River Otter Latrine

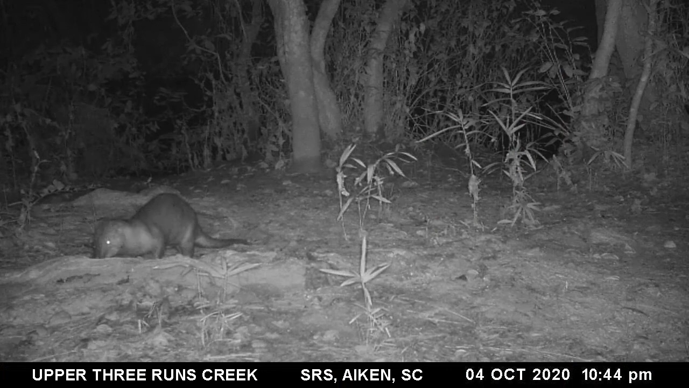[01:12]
Going to the bathroom on this route allows for the wind to help carry its scent. Rubbing on the ground is another way to leave scent.
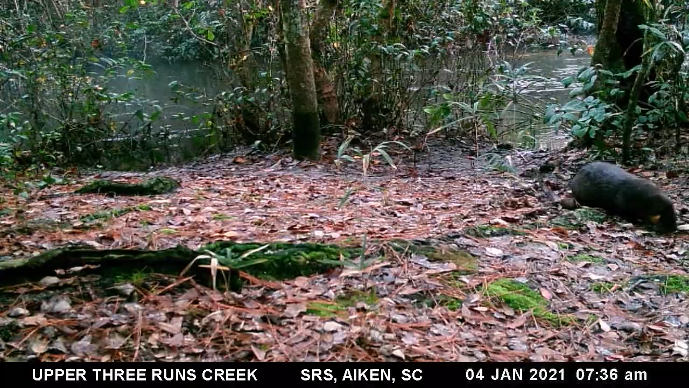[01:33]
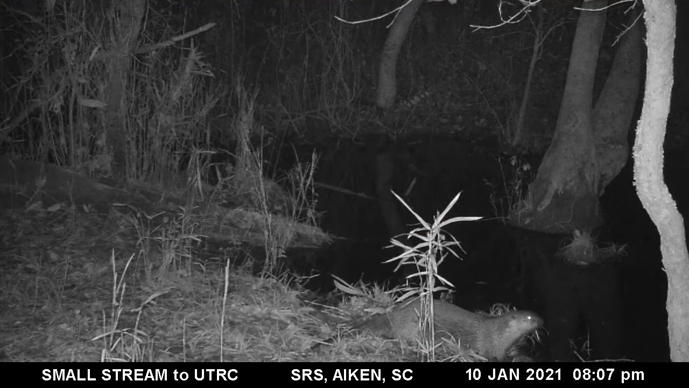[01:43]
Some otters will gather debris to make a pile and then leave their scat on it.
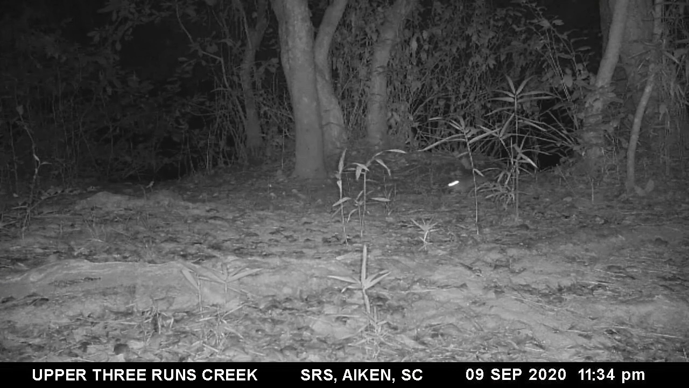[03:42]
A few rodents live in the area and are quite interesting to observe. They play together just like the river otters and appear to look for each other. This larger rodent visited the area foraging for food.
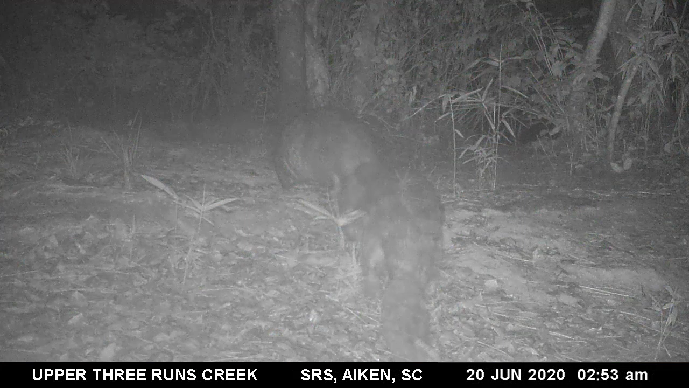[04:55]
These images were captured as the beavers were heading back into the creek allowing for observation of their large flat paddle shaped tails. The marsh rabbit is a small cottontail rabbit but does not have the white coloring on the underside of its tail. They feed on aquatic plants including the switch cane seen here. Marsh rabbits walk on all fours in addition to being able to hop like other rabbits. The nine banded armadillo eats a lot of bugs.
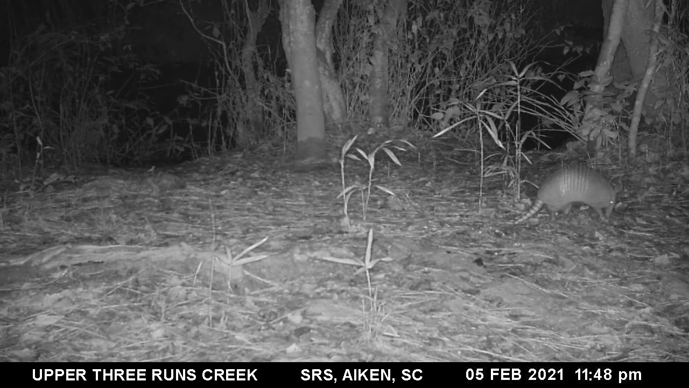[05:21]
When scared they can jump straight up a few feet. They have a hard armor for protection but cannot roll up into a ball. The opossum is the only marsupial in North America. They have 50 teeth, opposable thumbs on all four feet, and a prehensile tail. However, they do not hang from their tails in sleep. Opossums are known to play dead when threatened. Although raccoons are mainly nocturnal, they sometimes move around during the day.
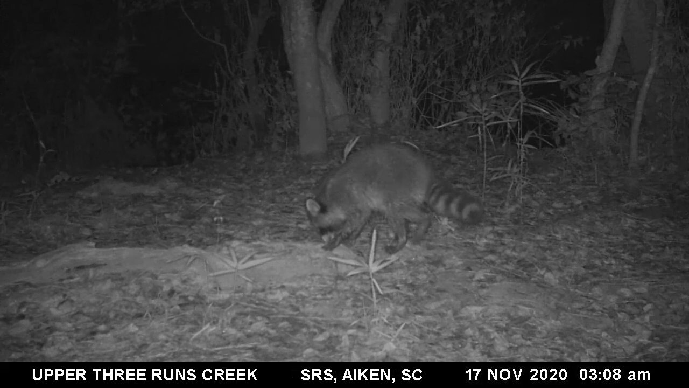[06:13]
The mask-like dark fur around their eyes is thought to reduce glare making it easier for them to see at night. These animals appear to have a nightly routine and stick to it regardless of the changing water levels in this area.
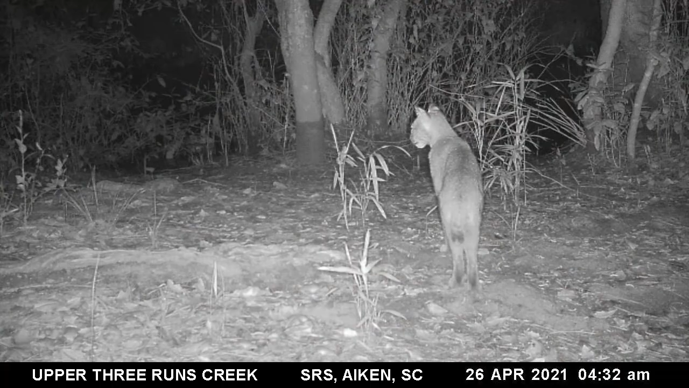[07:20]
Coyotes are native to North America and were able to migrate into the southeast thanks to humans who eliminated their natural predators.
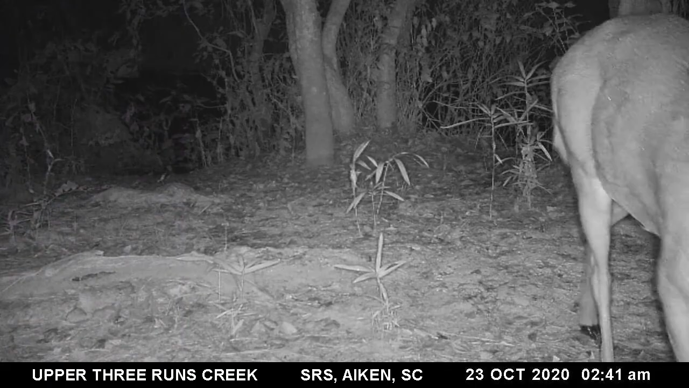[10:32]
It seems like the latrine area is also a meeting place for the deer.
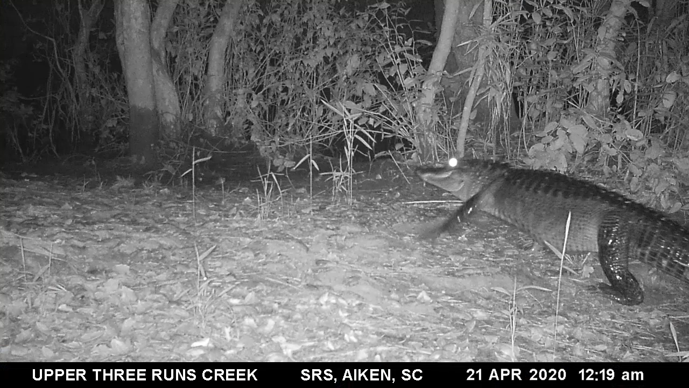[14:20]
These still images were captured as an alligator moved through the area. When walking on land, alligators must lift their bodies up off the ground which takes a good deal of energy.